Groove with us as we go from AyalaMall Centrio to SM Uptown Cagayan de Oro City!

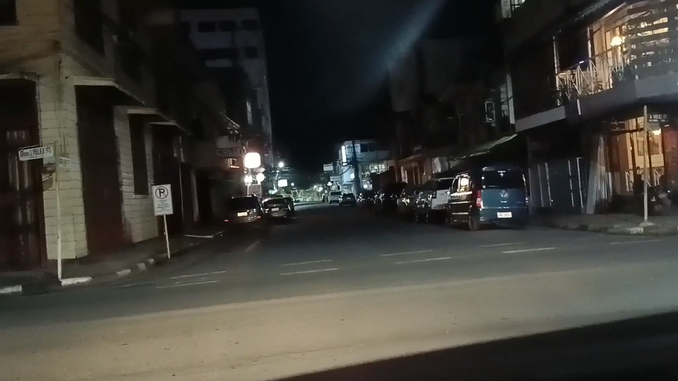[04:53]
That part of the road has a beautiful view.
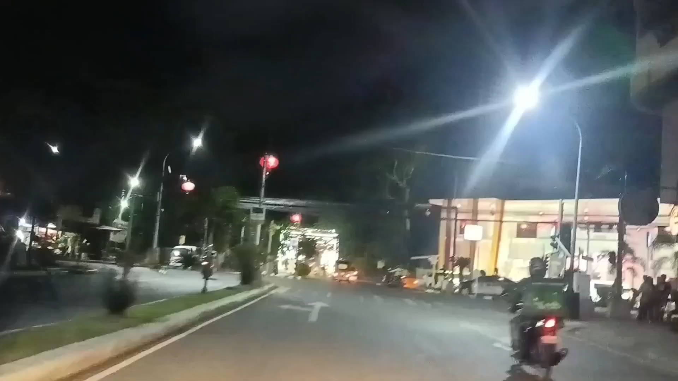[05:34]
Across of it is the oldest hospital in the city. And now we are approaching the Isalina Bridge. Kage Anon's called it Carmen Bridge or Kesy.
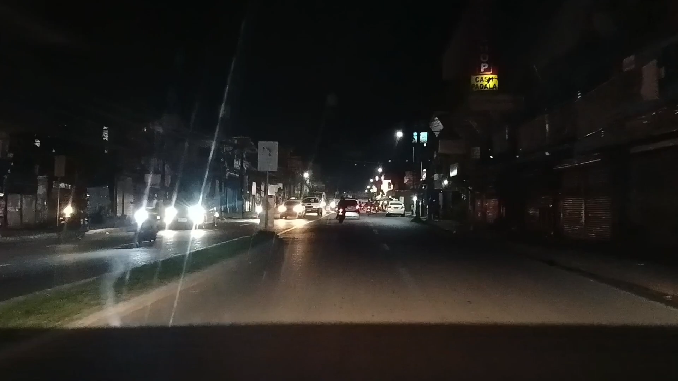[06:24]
That is the new Gaisano Carmen Mall. That was open last year.
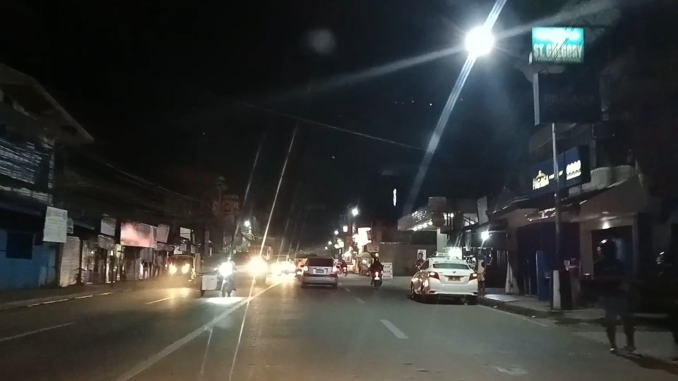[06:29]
This road is part of Berengue Carmen. It is a four-way lane.
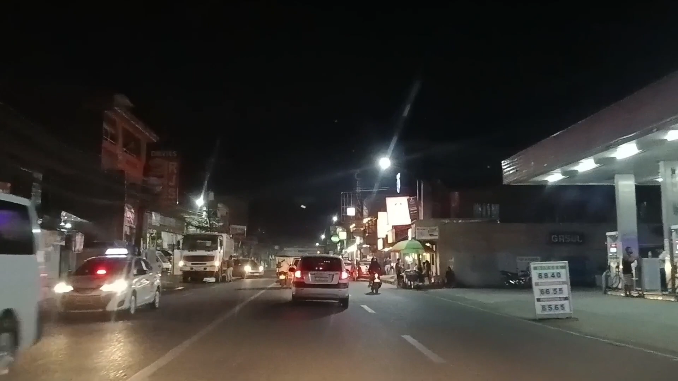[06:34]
This part of the city is one of the busiest during rush hour. Especially every weekdays.
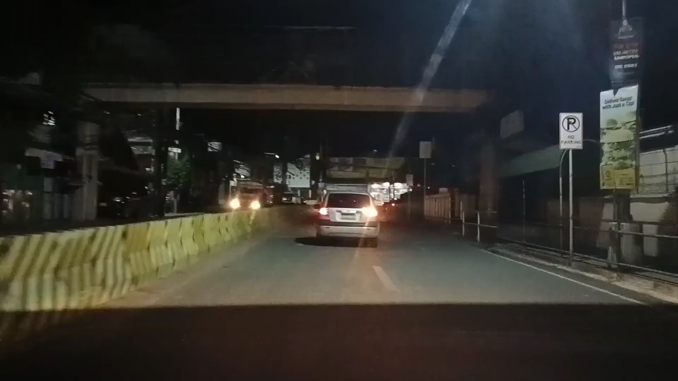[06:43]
In the left side is a public elementary school and a huge building owned by a private company.
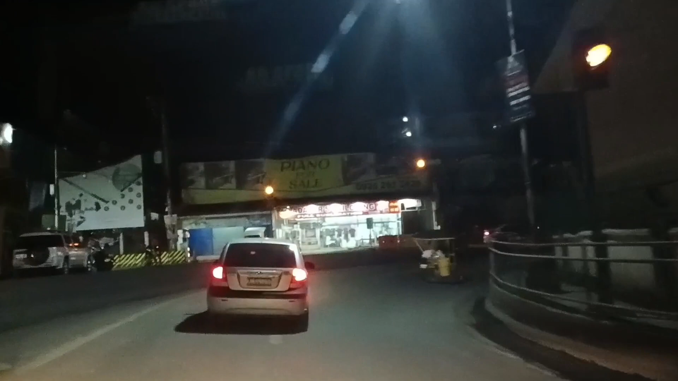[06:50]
And now we are approaching the Ilea crossing.
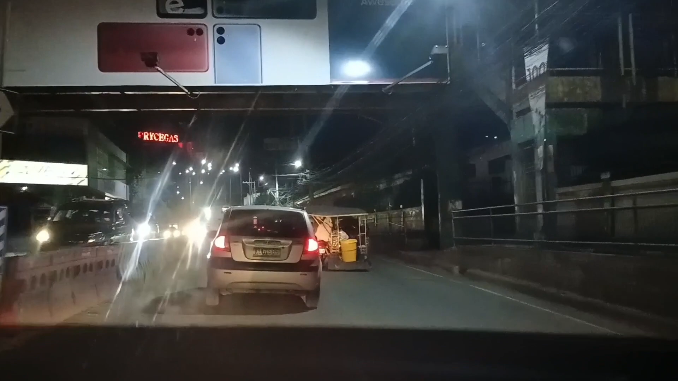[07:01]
We are now heading to Upper Beluling.
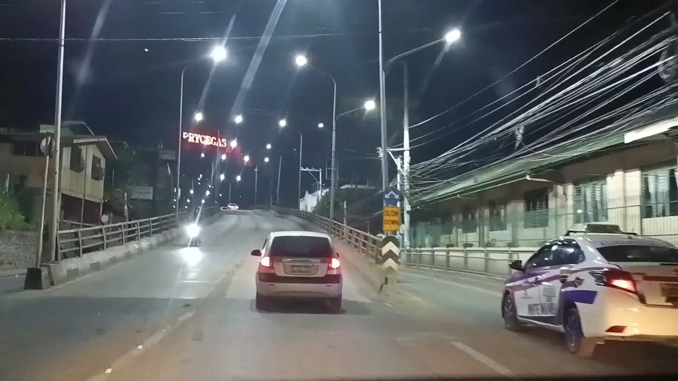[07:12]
A little trivia.
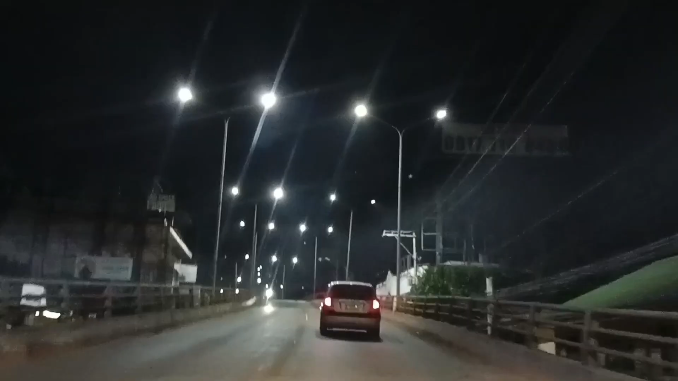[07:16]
This is the first flyover in the city. Under this flyover is the lane. Heading to Berengue Canedo and... And Berengue McCannan.
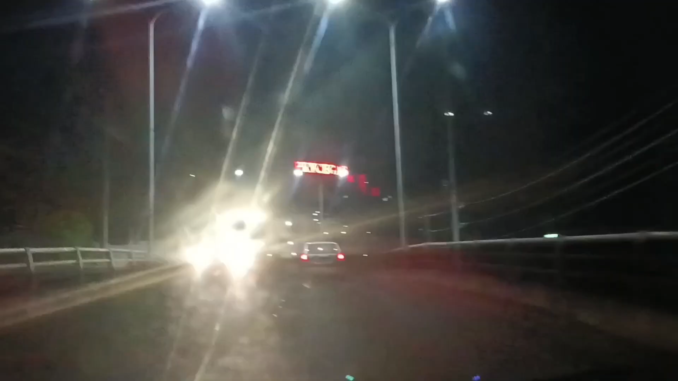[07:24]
This is just a small flyover about 150 meters if I am not mistaken.
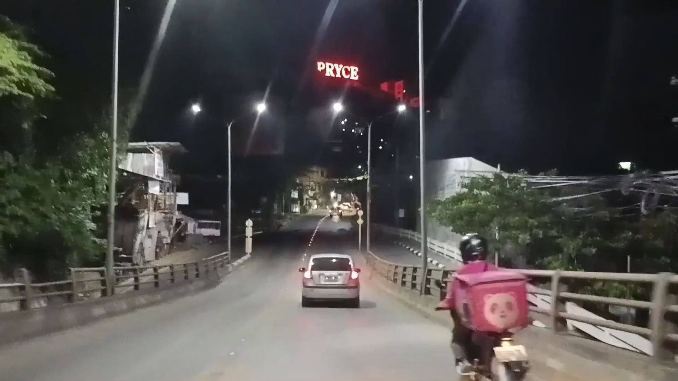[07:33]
Whoa another food panda rider.
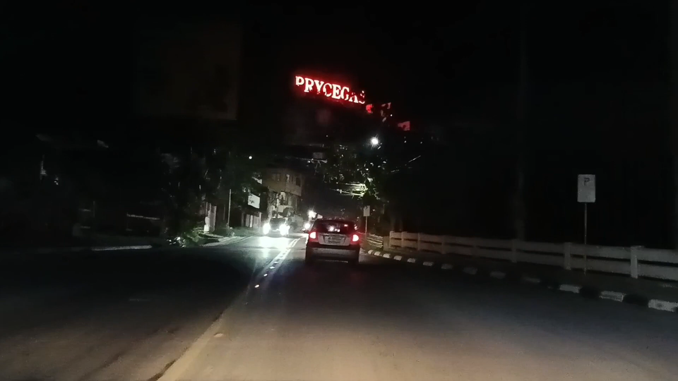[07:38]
I can see the building of Price Gas Company.
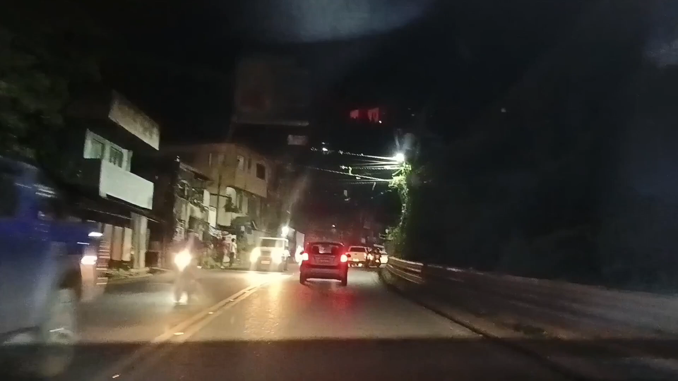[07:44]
It was a hotel but it was closed a few years ago. I don't know if it is still operating.
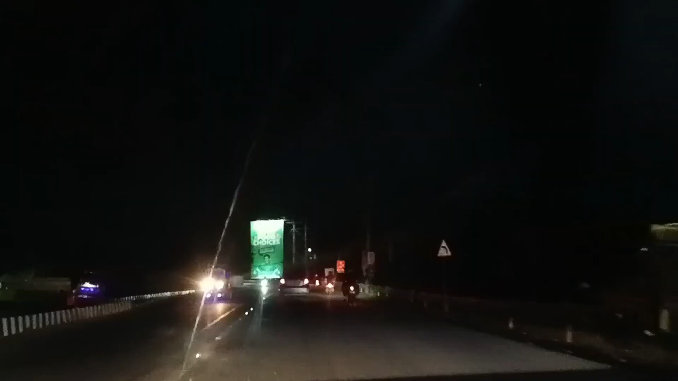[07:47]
We used to perform a silent drill exhibition way back 2008 in my high school days.
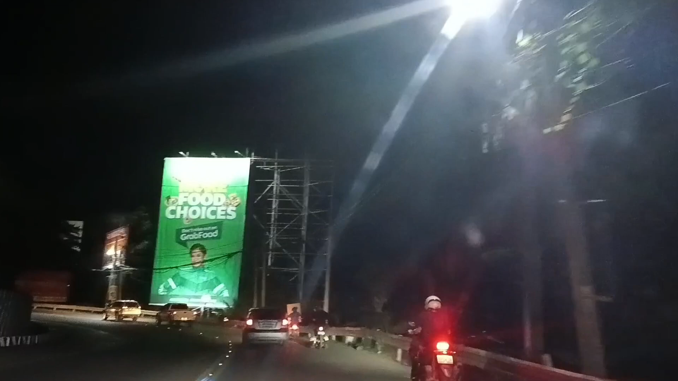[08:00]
And listen. Is the key for a safe ride.
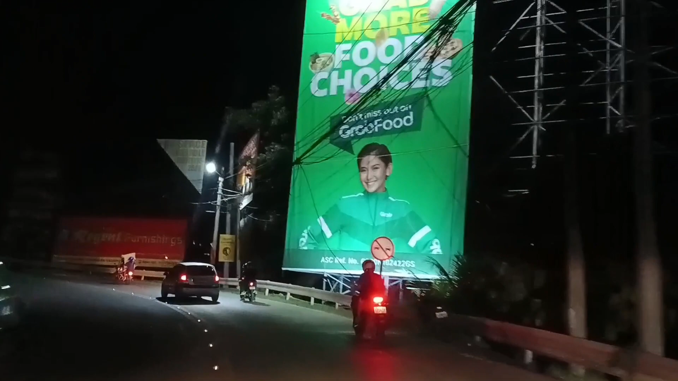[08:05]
If we saw these billboards it means we are near.
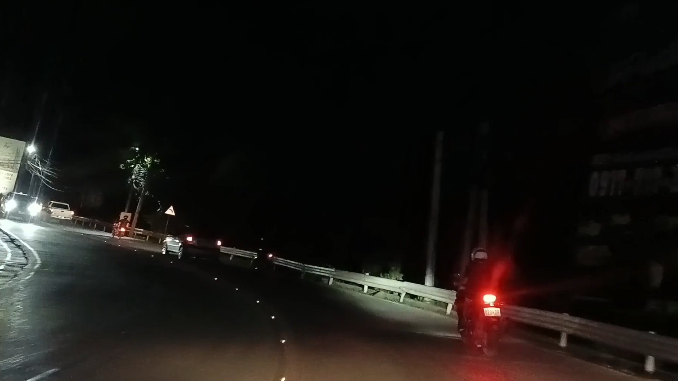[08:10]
This part of the road has a lot of Kamati riders here. Better to stay alert. Kamati riders is a term here for uneducated drivers who cause accidents or traffic congestions. Sorry if I skipped a video someone is calling. A little recap.
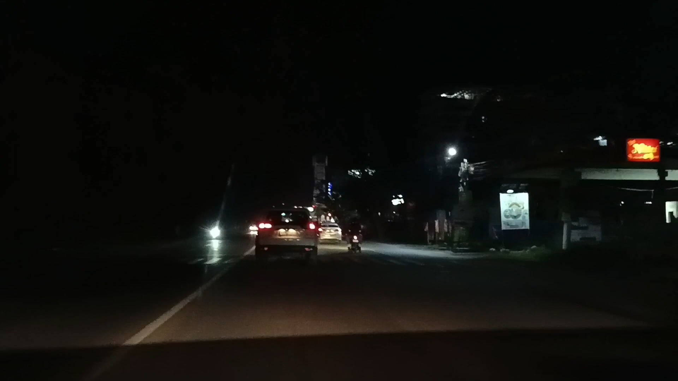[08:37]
Duma and Teo S.A Upper Bolo Lang Road. Straight ahead Langmu till you reach the SM City Uptown.
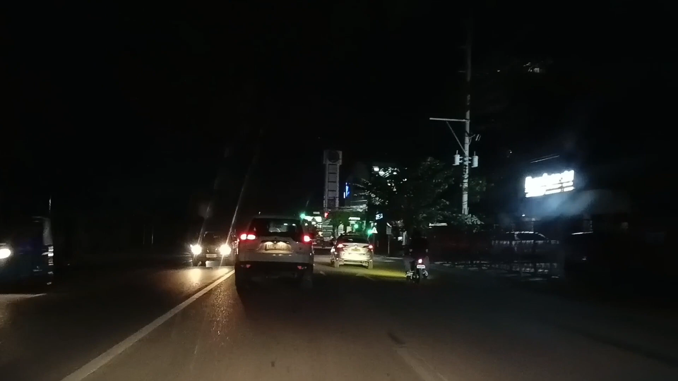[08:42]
We are very near. I can see the SM logo and its tower. In my left is the Learning Center for Agriculture owned by Xavier
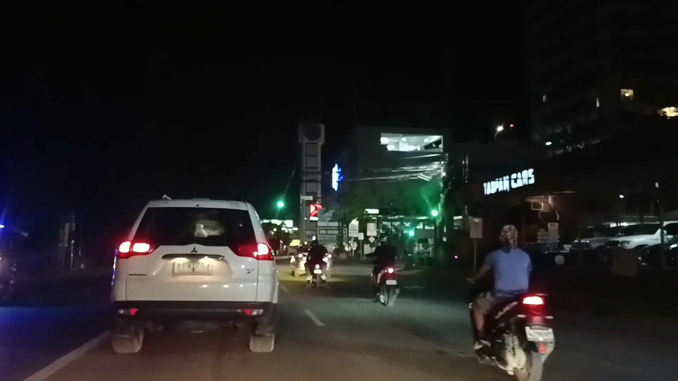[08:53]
University and across of it is the Hall of Justice and Type-In Cars.